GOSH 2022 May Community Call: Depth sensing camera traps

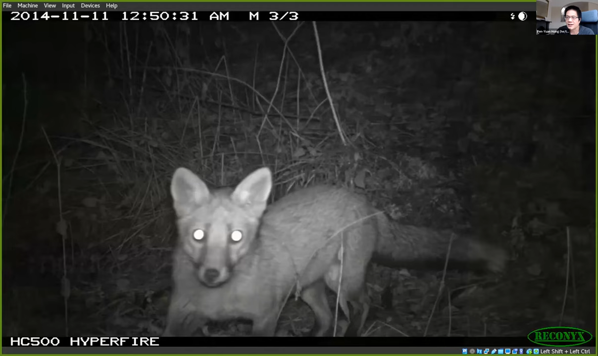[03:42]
And the cameras would take pictures of the animals as they move in front of the camera, right.